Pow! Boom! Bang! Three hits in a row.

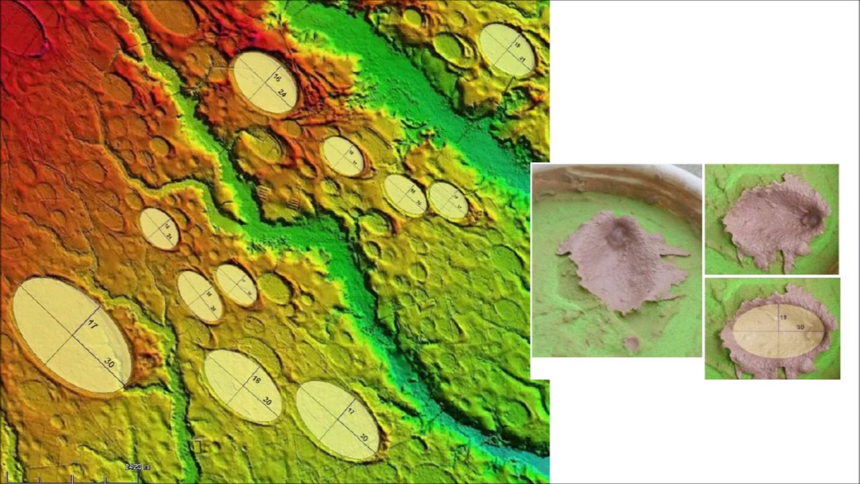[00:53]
The fact that well-preserved Carolina Bays have elliptical geometry is evidence that these geological features originated as inclined conical cavities, as can be demonstrated by experiments. Today, we will examine three Carolina Bays known as the Carroll Road Bays. These geological features are located about 84 kilometers or 52 miles northwest of Myrtle Beach, South Carolina. The basin labeled A is at an elevation of 34 meters above sea level, and basins B and C are at 33 meters above sea level.
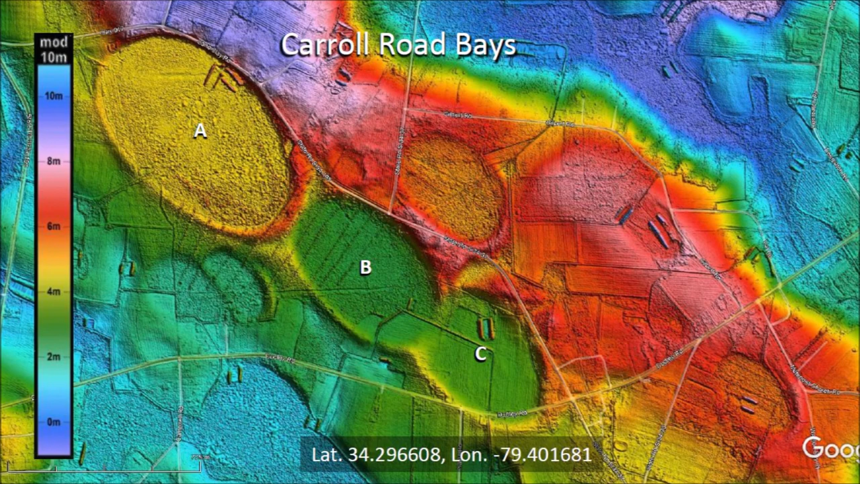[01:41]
but from the law of superposition we can deduce that basin C was emplaced before basin B. Basins A and B do not overlap, so the relative time of emplacement cannot be determined from geological morphology. This is a satellite image of the same area. It is difficult to see the Carolina Bays. LiDAR, which is a laser-based ranging technology, is essential for the study of the Carolina Bays.
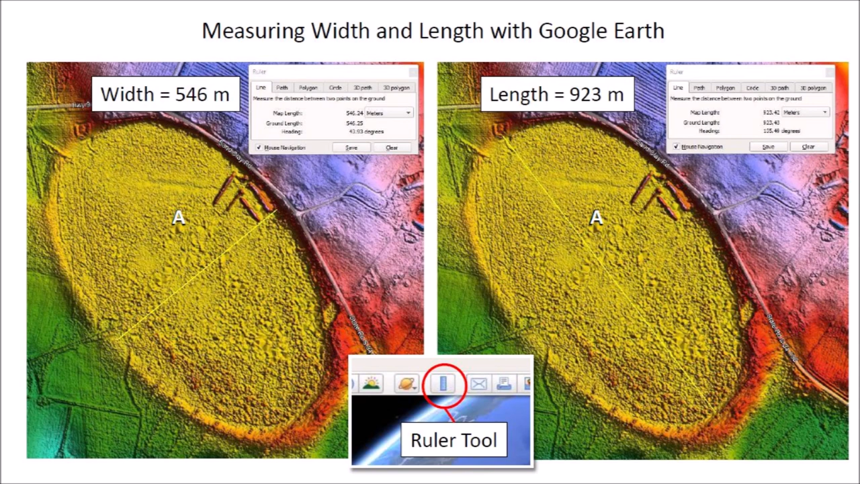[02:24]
An error of a few pixels on the image can represent a substantial distance in meters. Using this manual method, the width and length of basin A measure 546 and 923 meters respectively, as illustrated in these images. The northwest rim of basin C was completely covered by the emplacement of basin B. This creates great uncertainty about the length of basin C. The left image illustrates a manual measurement using the Google Earth ruler that shows a length of 598 meters for what appears to be the inner dimension of the bay.
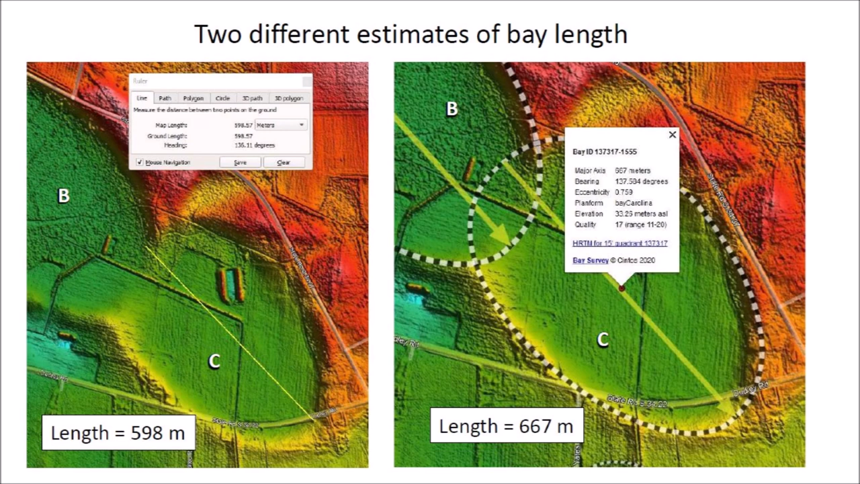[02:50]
The image on the right shows a length of 667 meters using the templates provided by the LiDAR visualization tool by Michael Davias. In order to obtain the measurements based on the least squares fit, we need to identify the points where the margins of the Carolina Bays are unambiguous. The small circles represent the sample points. Notice that no points are indicated where basin B touches basin A and where basin B intersects with basin C. Also, the northeast part of basin C has been destroyed by modern construction and no sample points were taken at that location.
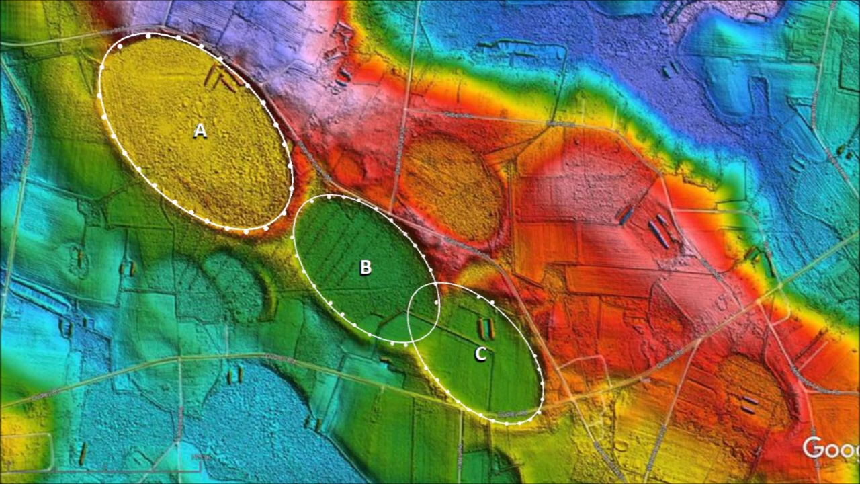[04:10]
These measurements are better than the single measurements obtained by using the ruler in Google Earth because they are derived from the complete geometry of the bay from a multitude of points. This image shows the ellipses produced by the least squares method overlaid on the LiDAR image of the three impact basins. It is important to determine the reasons why single measurements using the ruler in Google Earth can be wrong.
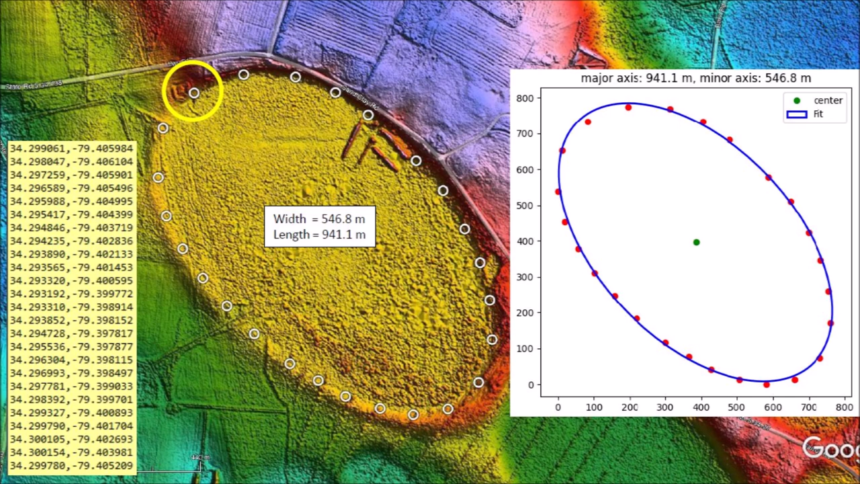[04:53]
The overall geometry of the ellipse determines its width and its length, which correspond to the minor and major axis of the ellipse. Based on an experimental model, the glacier ice boulders that made these Carolina bays had diameters of one-fifth of the bay length. The width-to-length ratio of the ellipses corresponds to the trigonometric sign of the angle of impact. These bays are aligned toward Lake Michigan, which is the convergence point of many Carolina bays.
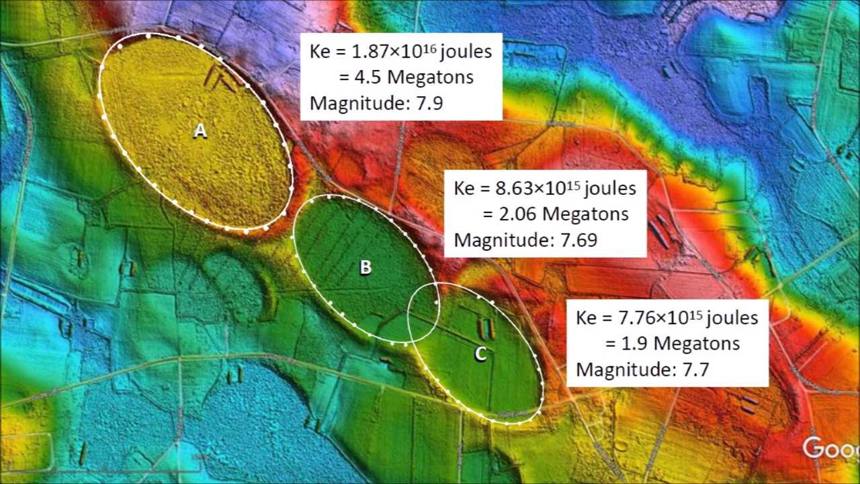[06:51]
Each of these impacts created seismic vibrations of magnitude 7.7 and above. The strong tremors of these impacts liquefied unconsolidated soil and speeded up viscous relaxation that transformed the inclined conical cavities into shallow depressions. Application of the least squares method for fitting ellipses to Carolina Bays provides a more objective method of determining the dimensions of the bays for forensic analysis. The method is particularly suitable for dealing with overlapping Carolina Bays, as demonstrated in this example.